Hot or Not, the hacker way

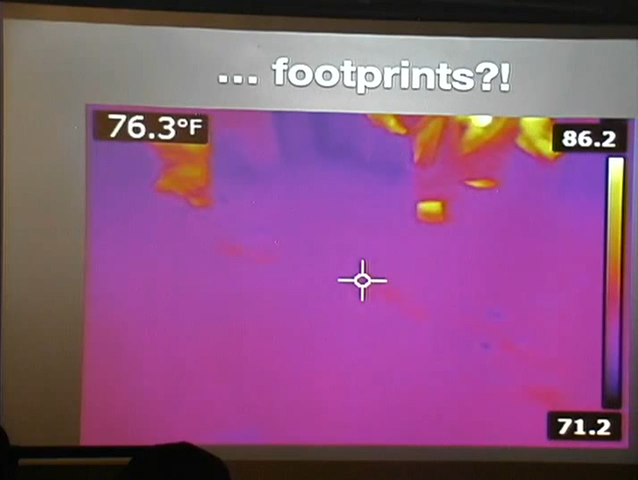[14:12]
On screen: spot 76.3°F
This was my first really big finding of note at WRCCDC this year. Um, I was bumming around the lobby with some of the people that are in the audience and we were walking around just getting acquainted and trying to find food. And I started playing with the floor gun and passing it around as like I did earlier with, with, um, with beetle. I was like, here, point this at stuff. And somebody pointed it at the ground and went, I can see footprints. And I'm like, no shit. Like they're pretty obvious. And they stay for like 20 seconds on carpet, which I thought, that's actually pretty fucking cool. So, and we did a test like, okay, you guys walk 20 paces ahead of me and go around in a corner, you know, turn a corner, go somewhere and I'll try and find you. And sure enough, like you can track people through hotel lobbies with this thing, presuming that the floor is carpeted.
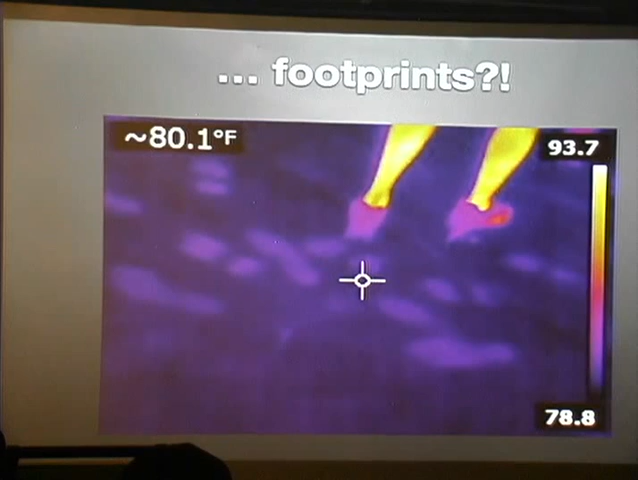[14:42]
On screen: spot 80.1°F
Like it doesn't work on marble. I tried it at DEF CON and the big rotunda or whatever. Um, it works on carpet, but not much else. So it's really cool in that regard. Um, this is a HID, an HID RFID reader. Um, it would probably take a little bit more research to identify specifically what these things normally look like and what a fake one would look like, or if one had an extra antenna inside of it, or if it was in any way different. Um, I presume that the homemade RFID, uh, card skimmers,
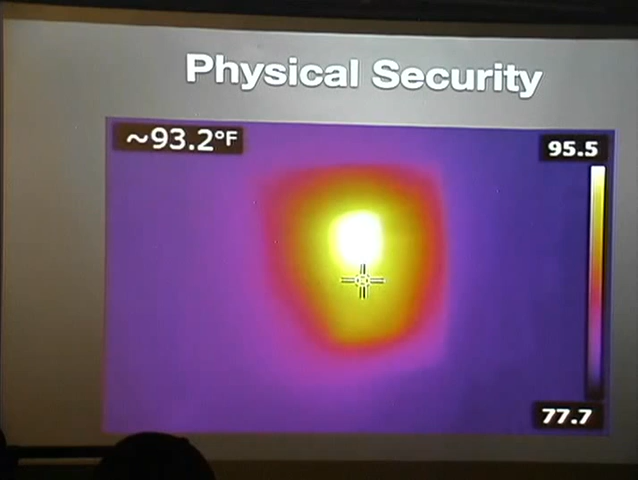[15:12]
On screen: spot 93.2°F
I guess you can call them, um, like the Proxmark and things like that don't have the same type of heat signature. So if you know what a regular, uh, uh, HID reader looks like, you can spot a fake one pretty quickly. Um, here's another really fun one. Who thinks that there's maybe a bunch of servers in this room?
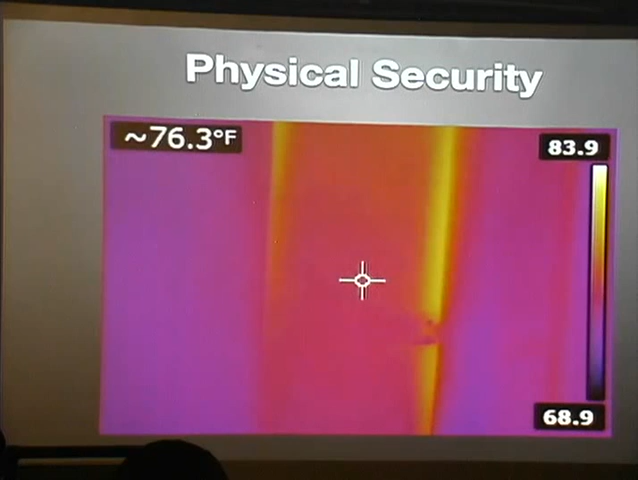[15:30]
Like, huh, there's a room in an office building somewhere and it's hot inside. Hmm. Good times, right? This was a really interesting one. Can anybody like, just like, can anybody tell me why they believe the bezel to this door would be that warm,
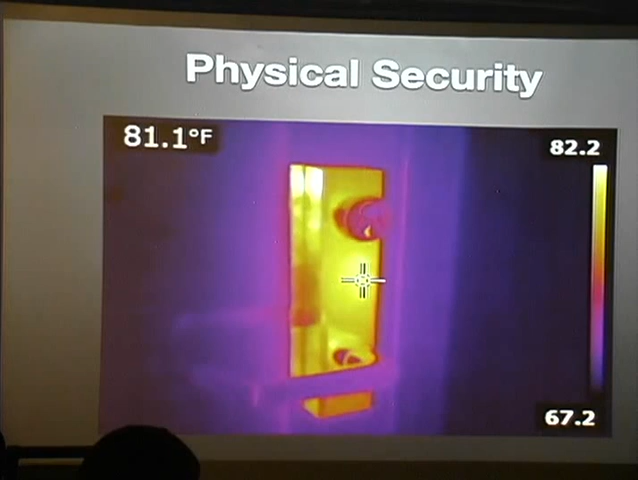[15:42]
On screen: spot 81.1°F
but just the bezel, not the handle or the tumbler. That's right. But just on one side, isn't that weird? So you can walk through an office building and point this at, at doors and immediately tell from a distance, Oh, that door is magnetically controlled.
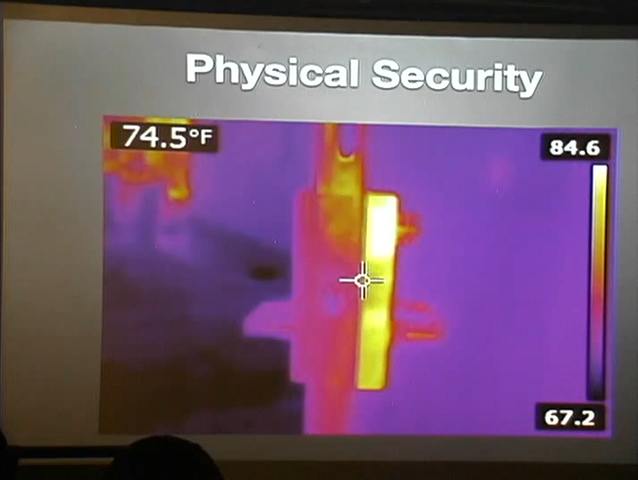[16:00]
On screen: spot 74.5°F
So again, if you're pen testing, red teaming, and you're scoping out a building, you're dealing with a client, like this is turning really interesting. Here's another really fun, like mission impossible style one. Tell me where the laptop used to be. Right. So like, tell me, you can see, like, if you go back to the very beginning of a picture of my, of my Mac book, like the vents are in the same place. You can tell based on the exhaust heat signature left on the table, what kind of computer they had.
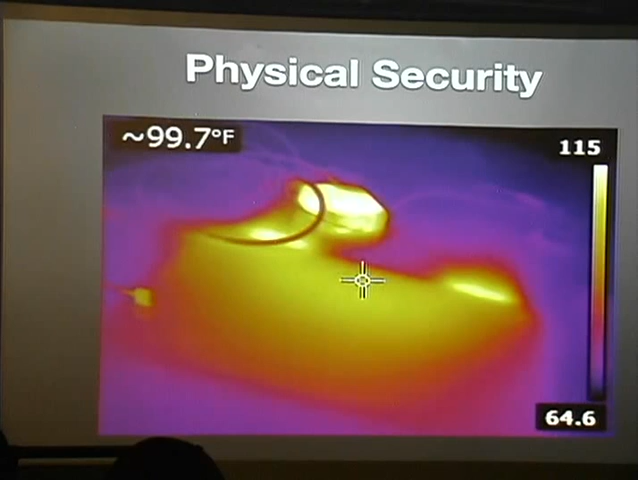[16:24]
I mean, obviously the Apple charger behind it gives it away too, but you know, derp, right?
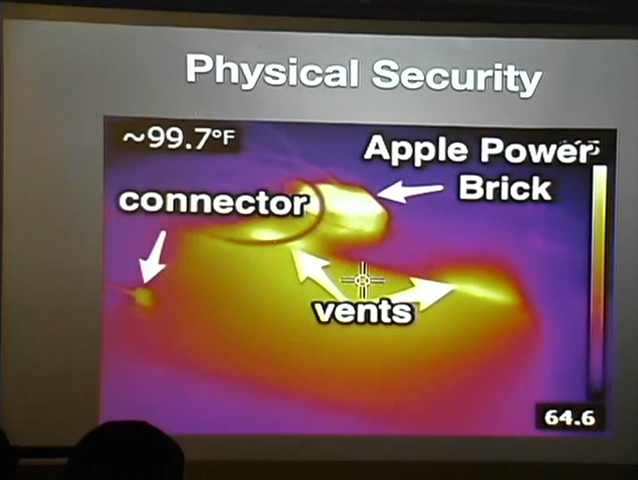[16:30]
So a lot of residual heat signature there. It's really neat. Um, this is a Mac book with a 3g, 4g modem plugged into it. Um, a lot of times you can't really tell. I thought this was really neat for a short period of time. And I said, well, how would you, how can you tell it's not just a USB stick or something like that? So this is one of those times where, you know, um, you're on the blue team and your job is to go find a piece of hardware that the red team has deposited somewhere on your land. And, uh, you know, if it gives away enough residual heat, it'll create a blob of warmth through whatever surface it's touching or if it's near,
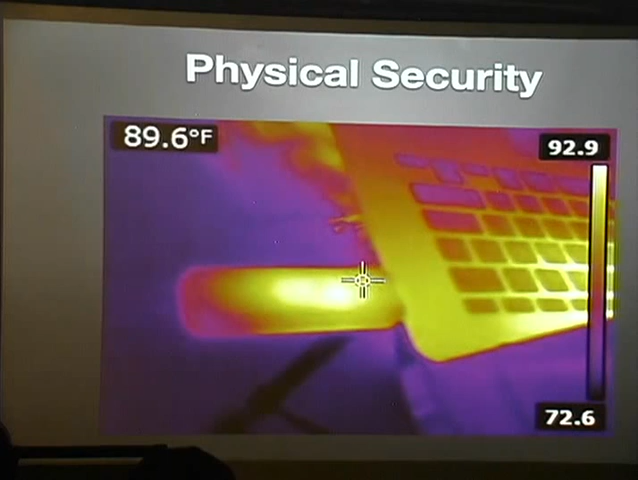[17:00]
On screen: spot 89.6°F
if it's in a table or in a drawer or in one of these ceiling panels or something like that, at some point, the heat will begin to bleed through and you'll get this weird patch of heat that you can investigate, right? Tell me where my phone is. Like tell me where this guy keeps his phone. Um, this was the ICS village at DEFCON this year. Um, if anybody got a chance to duck their heads in there, like this is what skating equipment looks like on thermal. It's quite warm. Like I, I, these are essentially like for people that are not familiar with what SCADA is, it's, it's effectively really big industrial raspberry pie. Um, yeah.
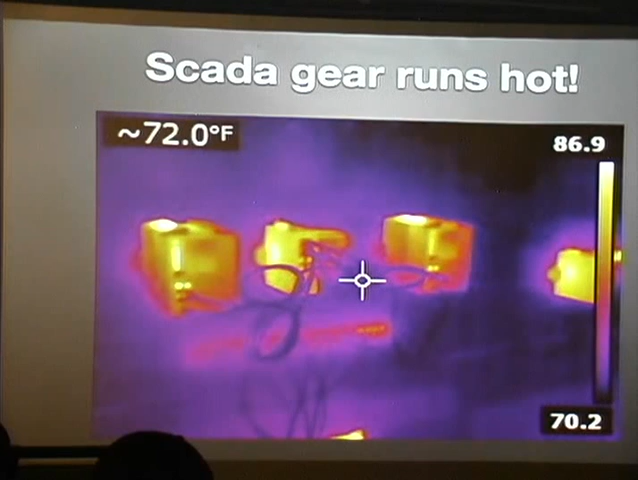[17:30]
Um, but with its own IP stack, which does really, really dumb things if you end map it. Um, and now for something completely different.
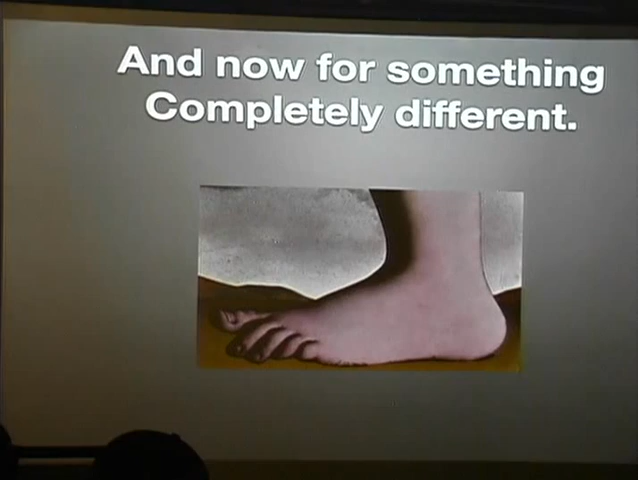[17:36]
Um, so entertaining and useful, but not necessarily security related.
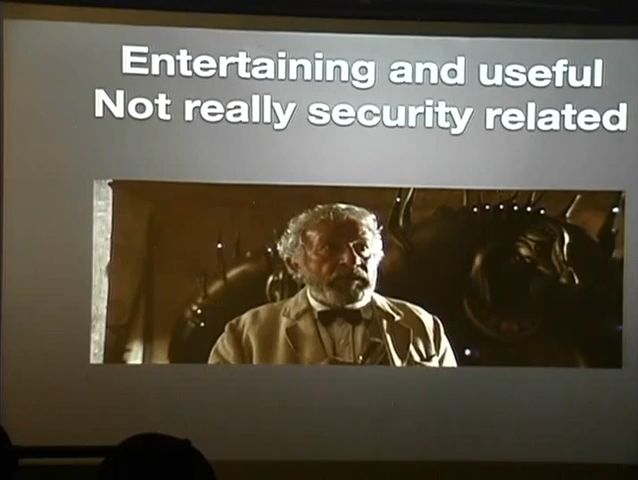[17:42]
This is basically like, okay, well I've exhausted all the interesting security stuff I can do so far with the, with the red team stuff until I can do a red team assessment, like proper and, and take more photos. But, um, blowing, um, keyboard cleaner, compressed air at the back of a fan,
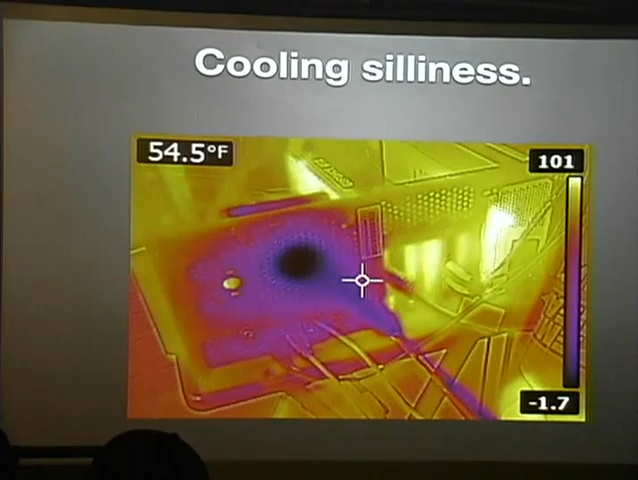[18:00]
On screen: spot 54.5°F
you can tell the, the temperature is negative 1.7 degrees and it's a hundred everywhere else. Um, this is what coffee looks like.
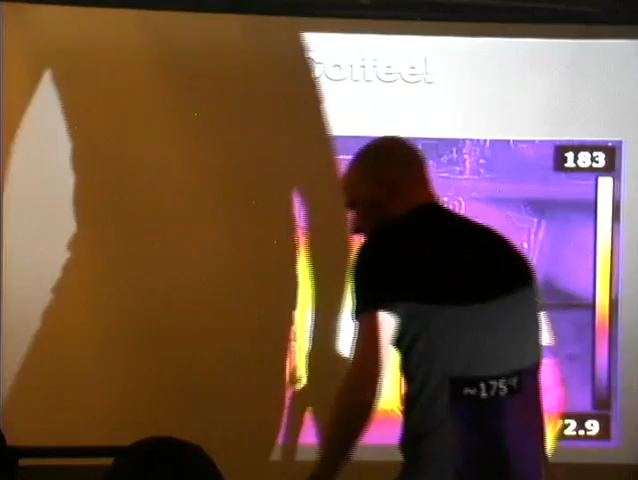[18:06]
This is how you can tell if your, uh, uh, uh, exhaust on your microwave is pulling all the, the hot air out of,
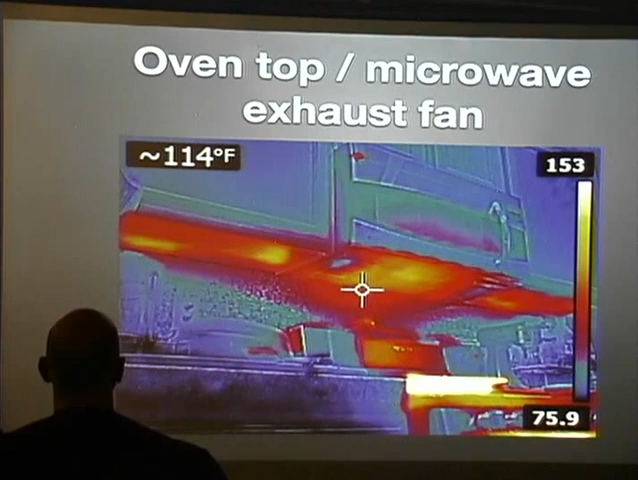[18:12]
you know, the range area to your liking or not. And this is what sunburns look like. I was trying to, this is pretty neat.
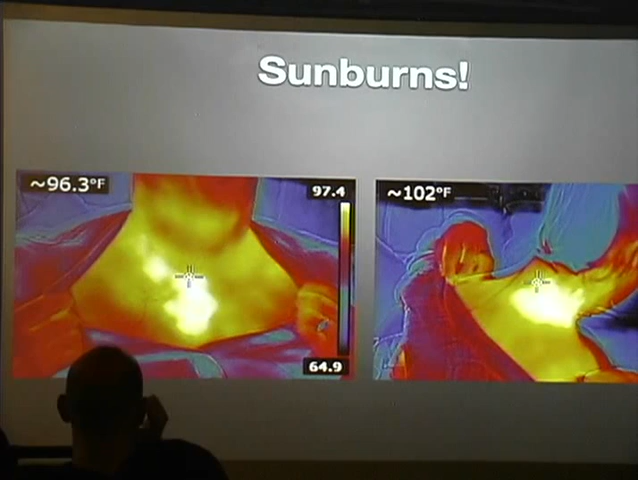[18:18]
Can you tell if you're sunburned? Yes, you can. These are English muffins.
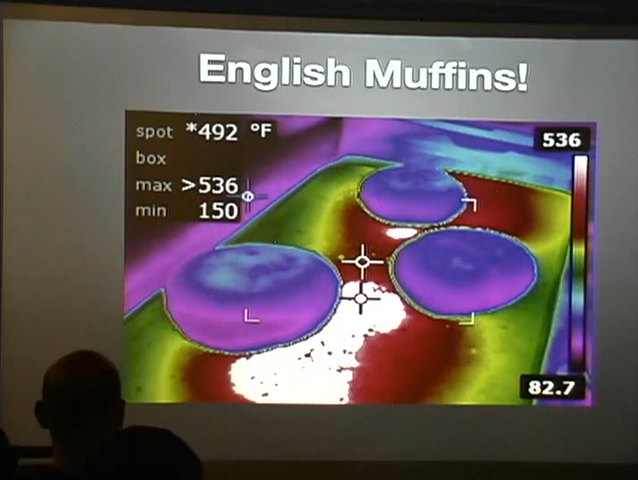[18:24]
On screen: spot 492°F
Okay. We get, we're getting into the random here, right? So can anybody tell me what they think this might be?
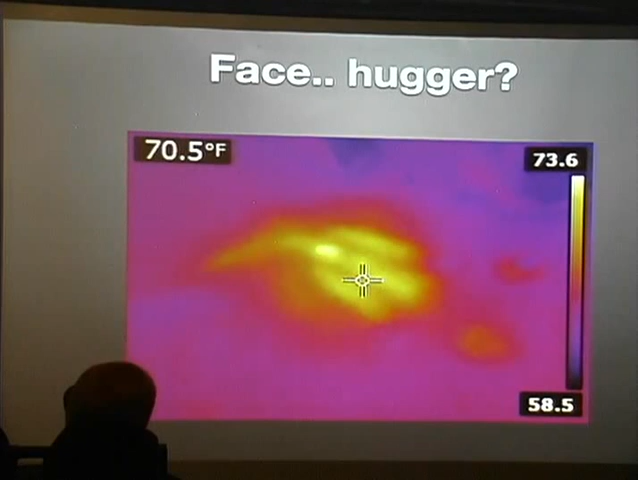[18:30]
On screen: spot 70.5°F
No? That's where my cat was sitting. That's, that's cat butt thermal images, like thermal, thermal heat signature of cat butt, right? Um, and since these are fashionable, uh, quad rotors, um, they're actually really, really easy to spot. I, I, I might have another photo, uh, of, of these guys. Uh, no, this was, this was Lowther's I believe. This was when we were at the park at Escondido. Um, another really fun bio. Um, it might be yours. Yeah.
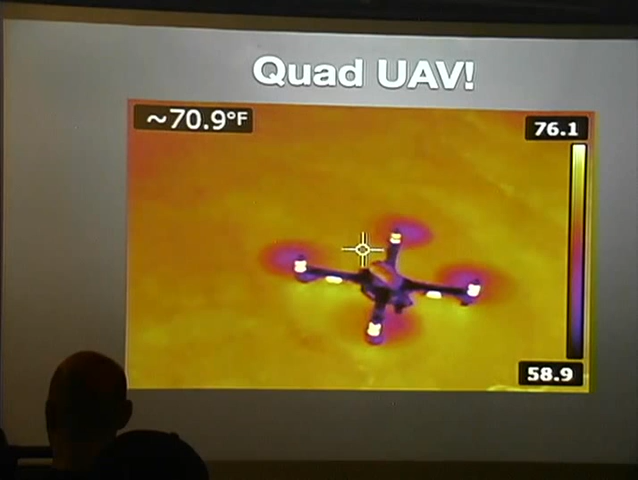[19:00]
On screen: spot 70.9°F
It might be this guy's quad. Um, another really fun fact, biologically speaking, like dude's legs and ladies legs are very different. Um, and this took me some Googling, like why do ladies legs, why can't you see all the veins? That's really strange. Um, like that's two different ladies friends of, two lady friends of mine on the left and my leg on the right. They're vastly different. Like that's really interesting. So there's some fun biological things that you can tell about people if they're wearing no pants.
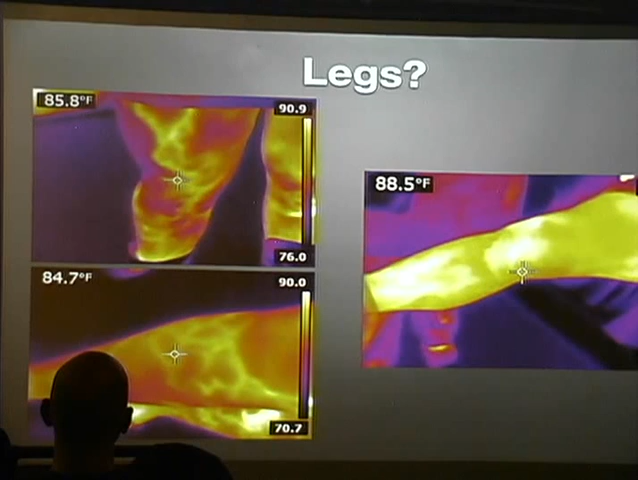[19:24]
Um, and when you, and when we're talking about having no pants, like on the left, that's me at DEFCON having gotten out of the hot tub during Goon Swim with my kilt while the kilt was still wet. Uh, and on the right, that's, uh, Tiopa who may be here somewhere, who, um, when she saw me with a floor gun said, can you see through my shirt? To which I said, let's check. Um, so it's not so good to see through clothing necessarily, um,